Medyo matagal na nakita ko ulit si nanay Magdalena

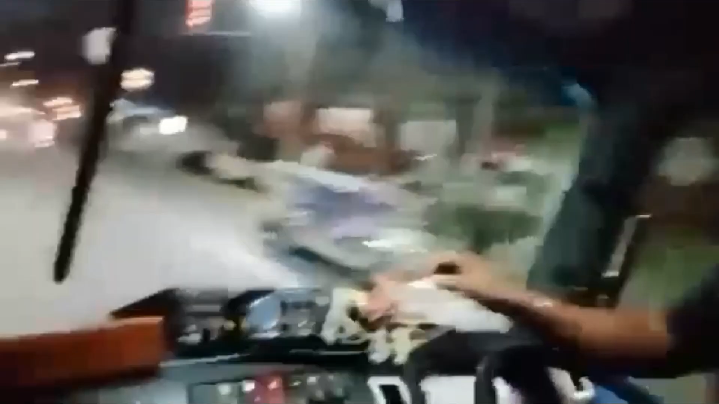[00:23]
Ayan, dito ako sa area ko ngayon, dito sa may highway guys. Kalalabas ko lang doon sa looban namin.